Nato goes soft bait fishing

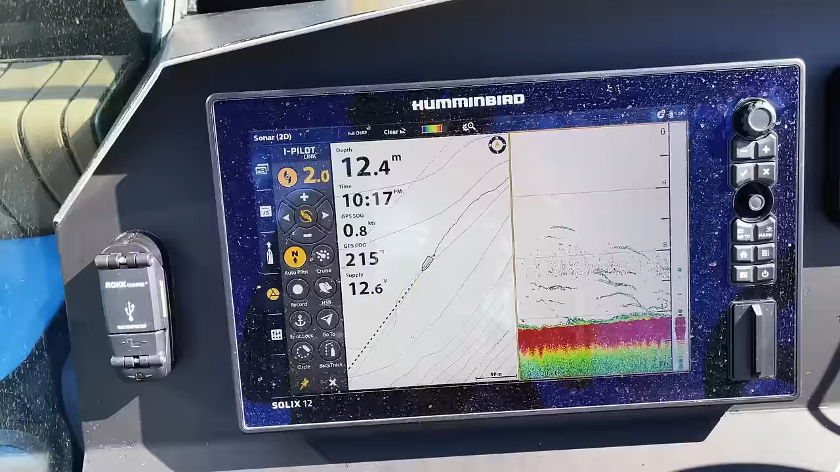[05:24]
On screen: depth 12.4 m, speed 0.8 kn
The monster snappers. Look at the size of them.
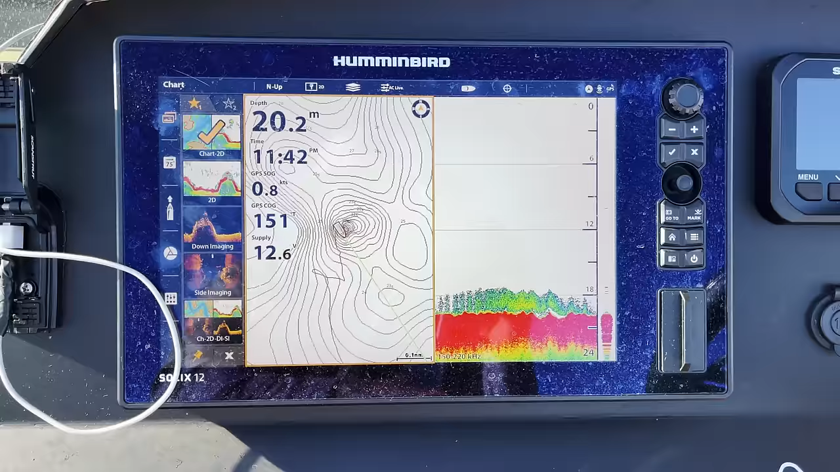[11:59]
On screen: depth 20.2 m, speed 0.8 kn
Lots of bait on the bottom.
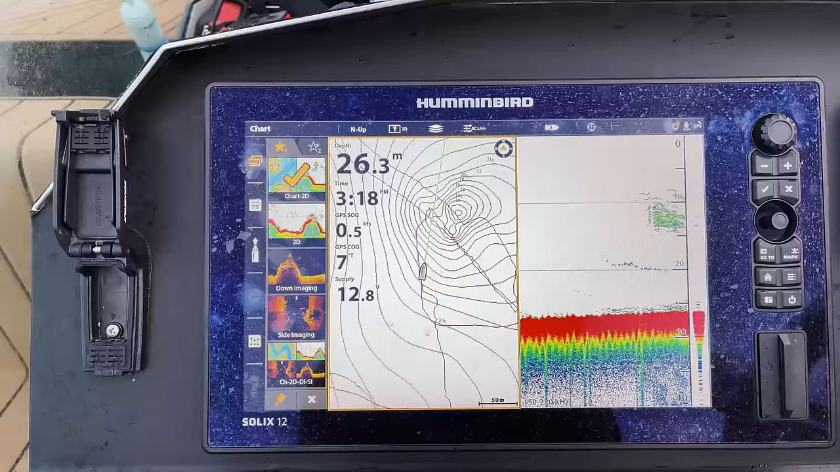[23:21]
On screen: depth 26.3 m
Coming up onto the reef, baits everywhere, fish on the bottom. Come on. Yep, you might have been right about those marks being kingfish.